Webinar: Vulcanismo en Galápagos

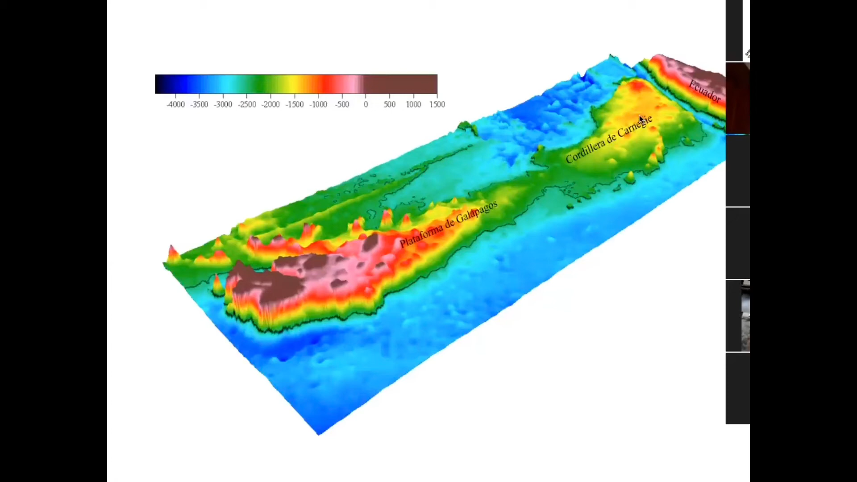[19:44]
carnechi y estos mismos volcanes en algún momento llegan a la zona de subducción del buceo de las placas y forman un
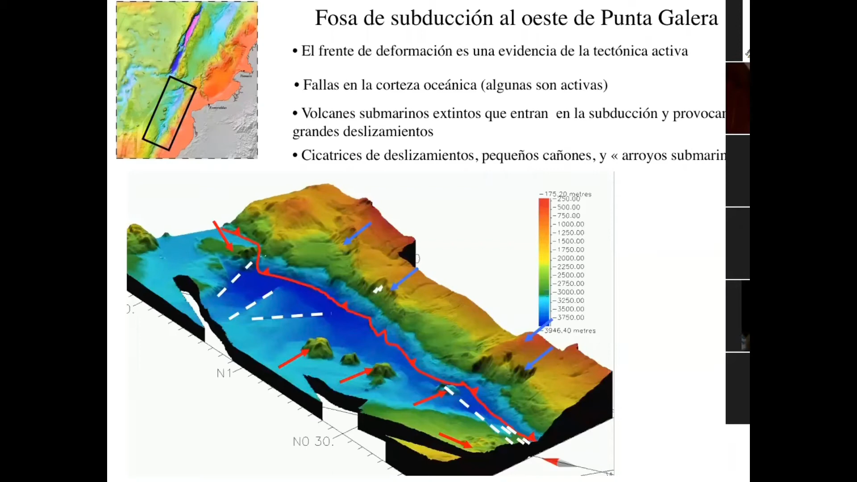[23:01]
del 2016 después el terremoto se ha sacudido tanto la tierra que material sedimentos sueltos se han movido y formaron un tsunami secundario que no ha hecho ningún daño pero si se registró en los mariogramas y otros sitios pero esto
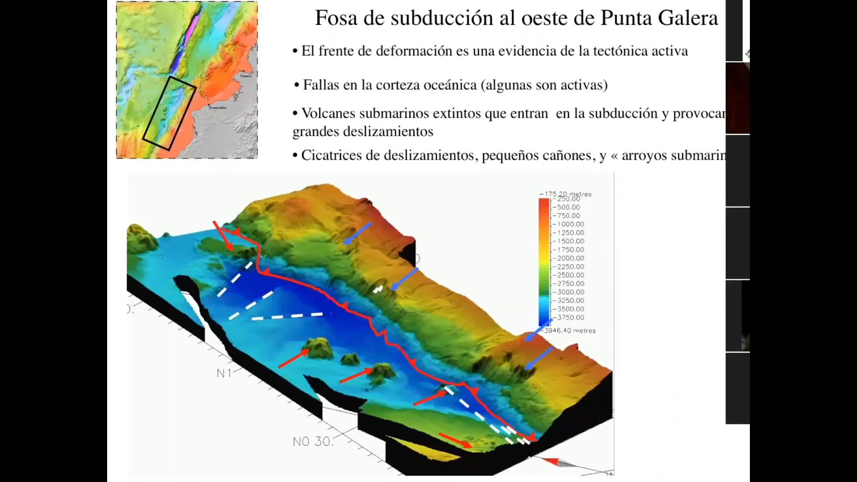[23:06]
no es todo que puede pasar regresamos otra vez a galápagos en galápagos puede pasar algo mucho